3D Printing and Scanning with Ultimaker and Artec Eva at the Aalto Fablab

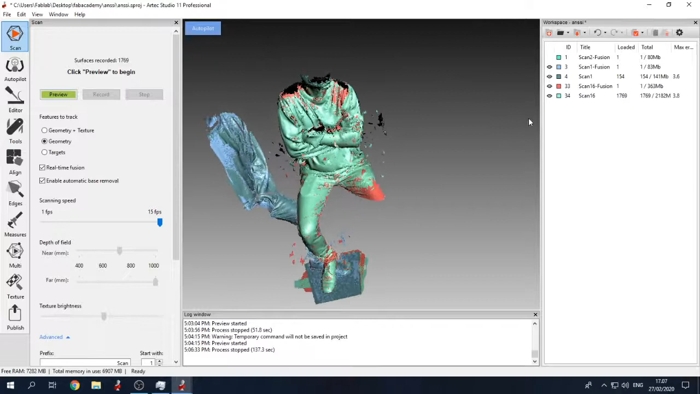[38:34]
this is the one that we like so we can get fusions
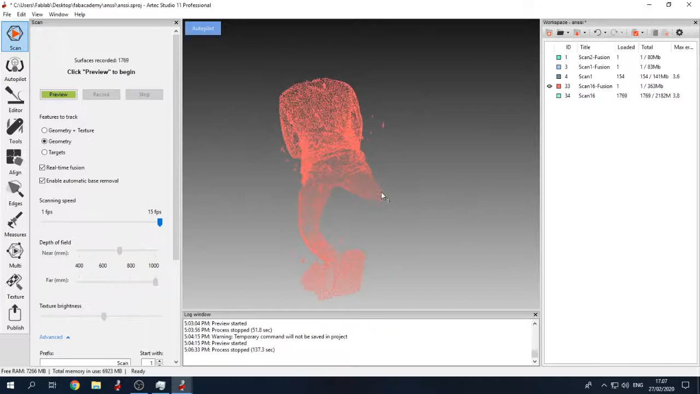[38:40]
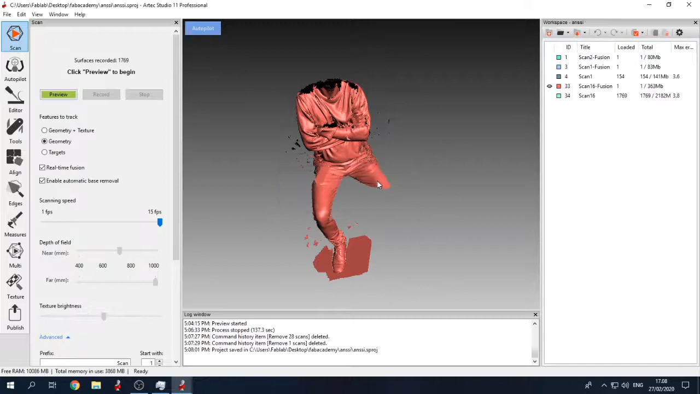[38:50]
okay good um so now let's do some post-processing so we go to the editor
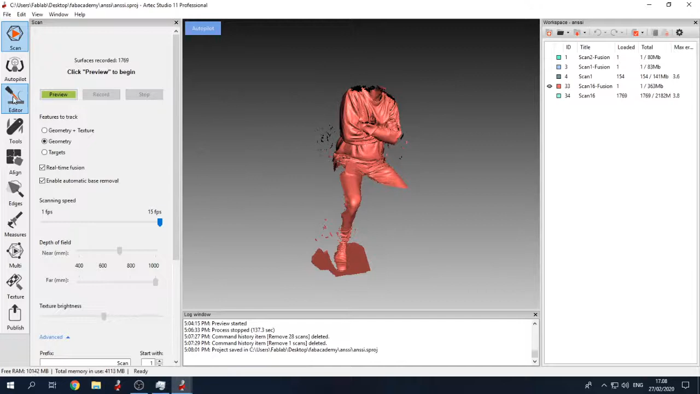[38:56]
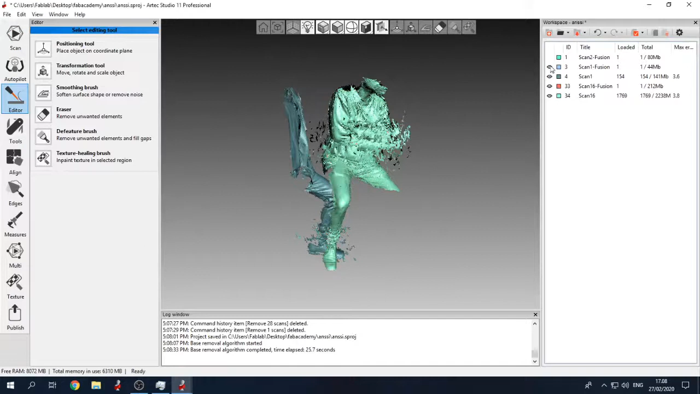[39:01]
so let's hide the things that we do not need uh
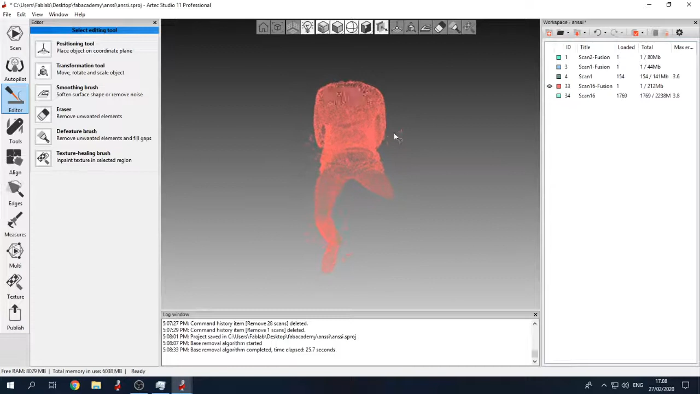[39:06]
yeah and then here so again let's view it